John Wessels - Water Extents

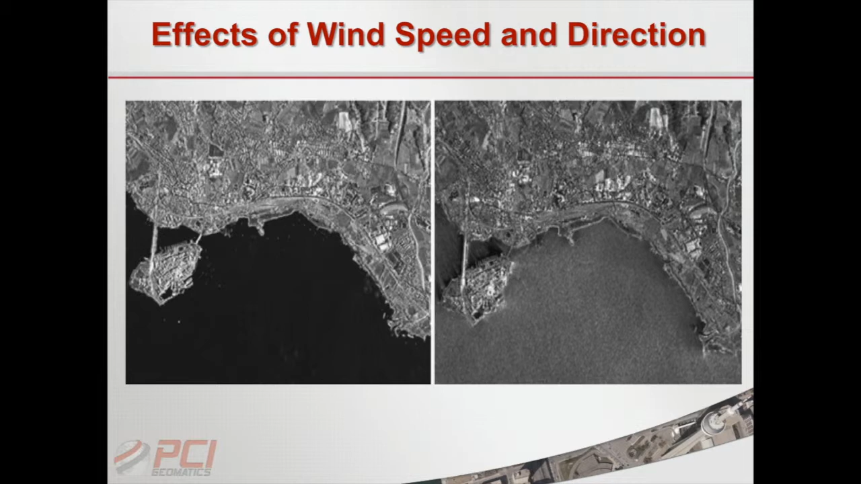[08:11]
You can see that as the wind speed starts to pick up, the water starts to get a little brighter. Okay. So again, I'm just trying to illustrate what the sort of problems are. So that first guess is to try to get a threshold estimate of what the wind speed is. Okay. And there's one other effect that we really have to worry about, and that's the effect of incidence angle.
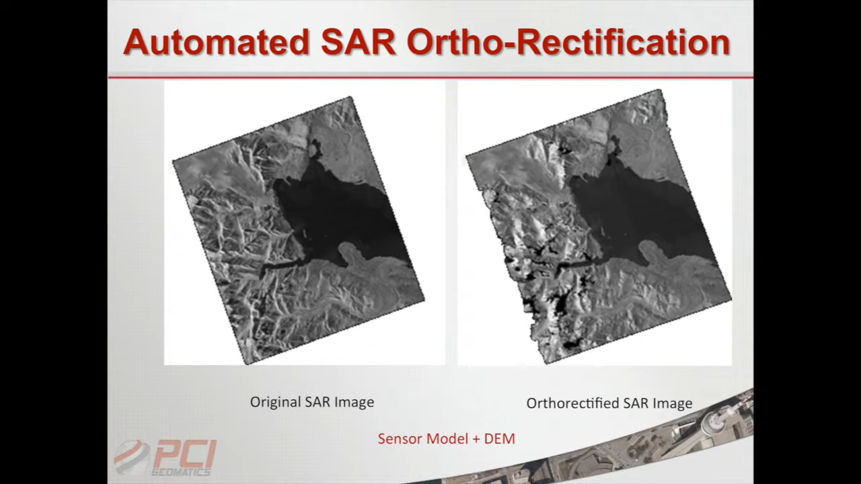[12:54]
Once you read in a DEM, of course, you can see the foreshortening is fixed. The shadows are increased, and basically you have now a map product. So we've got all these polygons that are in image space, and we're going to convert them into map space now. So, okay, obviously it's going to depend a lot on the DEM that you used as input. So freely available is the shuttle radar topographic mission data that comes out of DLR in Germany. It's 90-meter resolution, fairly coarse. And at the opposite extreme, you've got the LIDAR data, and I put that in for you LIDAR guys. I don't know anything about LIDAR apart from the fact that we can read it in.
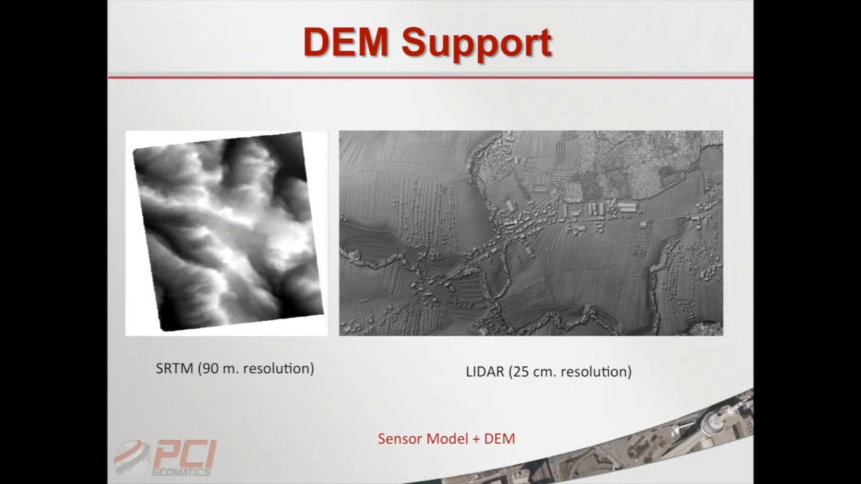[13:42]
So basically the idea being that if you're going to process this stuff, you've got a wide range of data that you can use. The results are going to depend on the data that you use as input. So if you use a very high-resolution DEM, you'll get much better results than if you use a very coarse-resolution DEM. I mean, that's kind of obvious, I think. So once we've run the program, here we go. We read in this data set.